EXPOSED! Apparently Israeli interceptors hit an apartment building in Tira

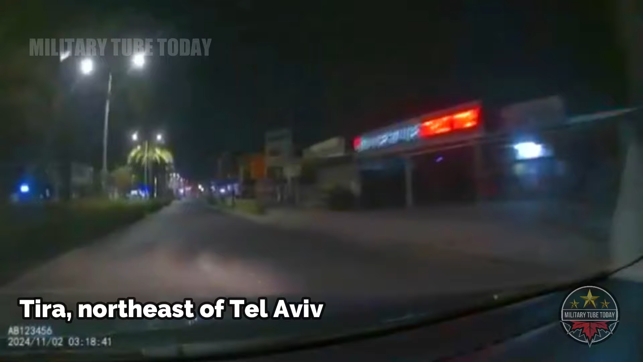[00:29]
The surveillance camera of a car of a city resident who was traveling, documented the moment the missile landed in the area near Tira,